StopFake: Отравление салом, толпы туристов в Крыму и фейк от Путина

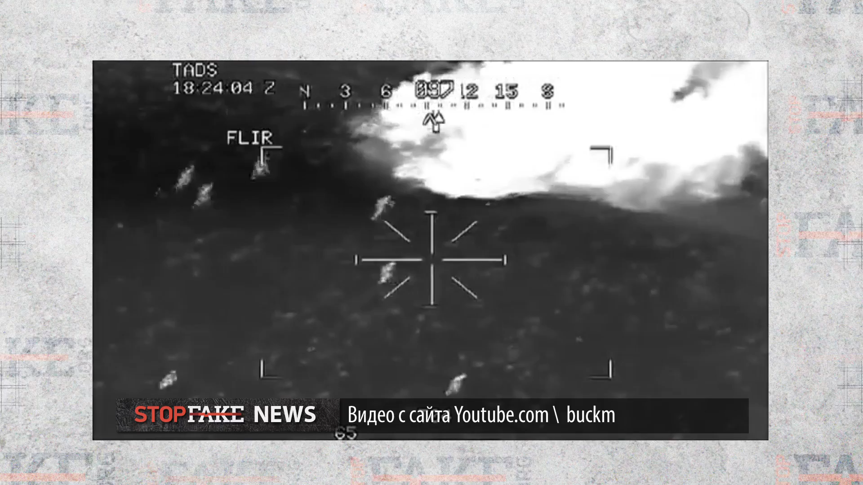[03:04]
а вот это работа нашей авиации, якобы в Сирии. Но неловкий момент в том, что он показывает фейк.
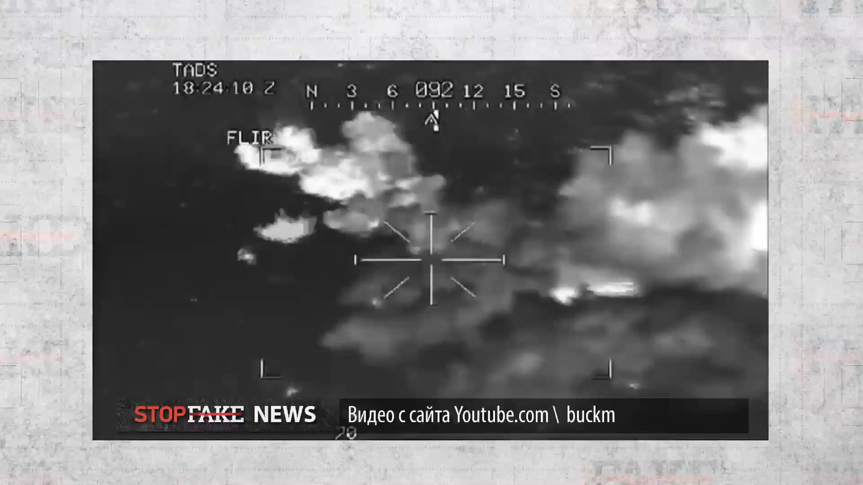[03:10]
На самом деле это видео из Афганистана, опубликованное пять лет назад.
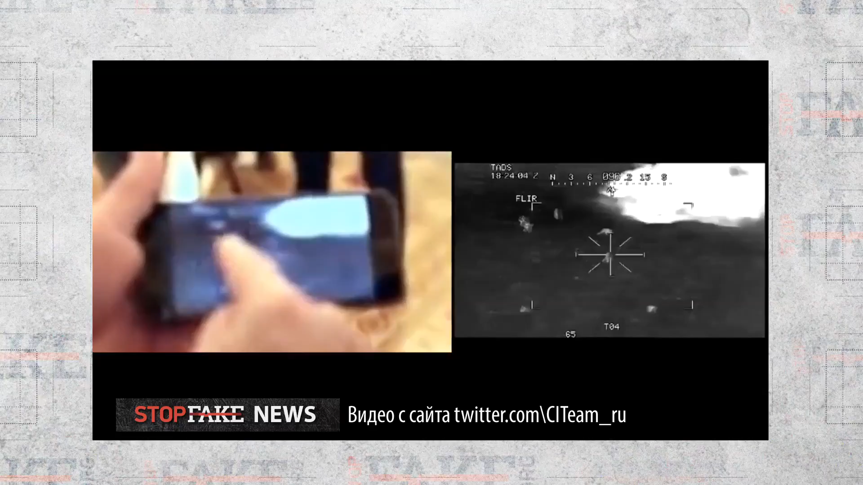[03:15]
И на нем не российская авиация, а американские вертолеты Апачи атакуют позиции талибов.